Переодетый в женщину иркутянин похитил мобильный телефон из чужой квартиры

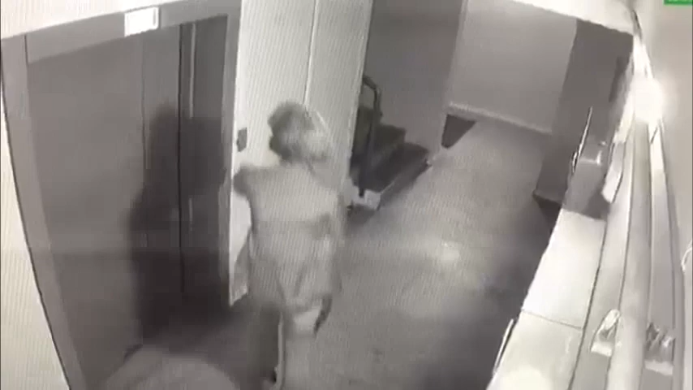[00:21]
На каблуках. Это мужчина. Мне тоже кажется, что это мужик. Почему вы решили, что это мужик? Потому что нелепо ходит в парике и голову вниз держит.